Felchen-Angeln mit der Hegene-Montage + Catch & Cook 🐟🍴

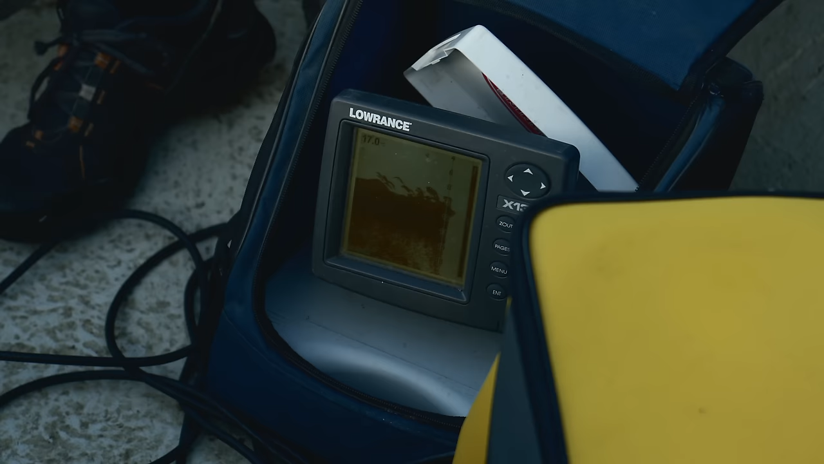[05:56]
echolot sehen wir dass die fische so knapp übergrund stehen so auf 16 meter also einfach runter lassen hat er schon wieder
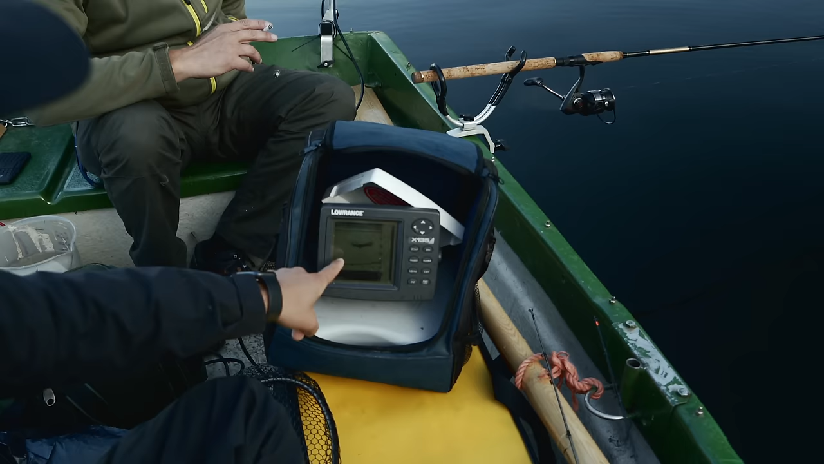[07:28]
ca 1,5 meter das sieht gut aus ich habe gerade noch mal ein bisschen die stelle gewechselt das sind wahrscheinlich auch
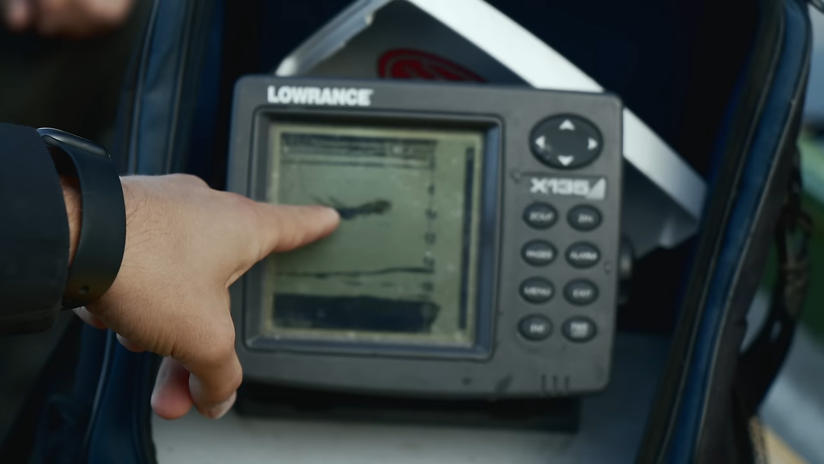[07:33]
irgendwelche weißfische im mittelwasser und das sind vermutlich die renkenschwärme hier 18
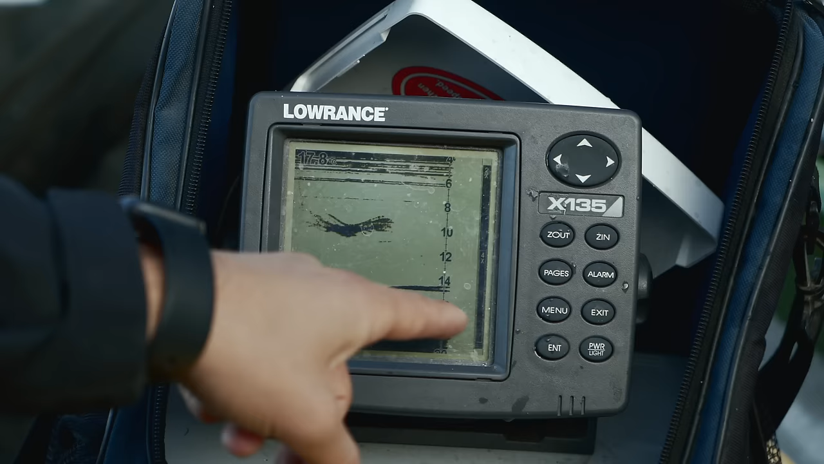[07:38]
meter 14 meter die hygiene ist ja auch noch wie lang ist die eineinhalb
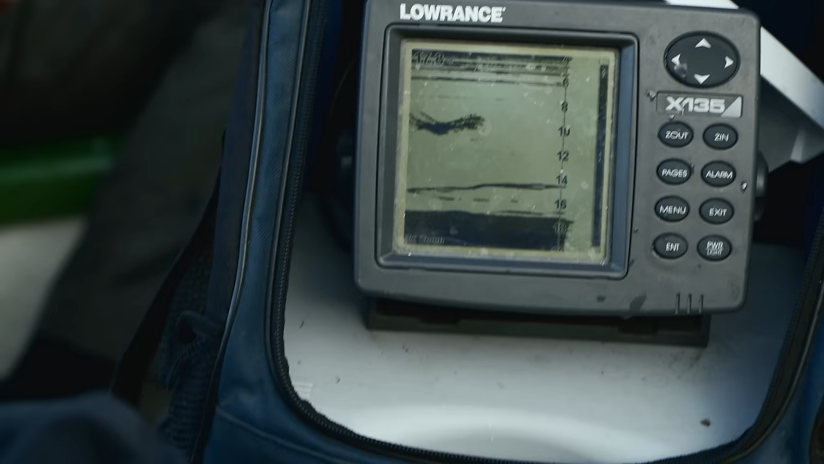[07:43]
meter zwei meter ne ja eineinhalb meter ich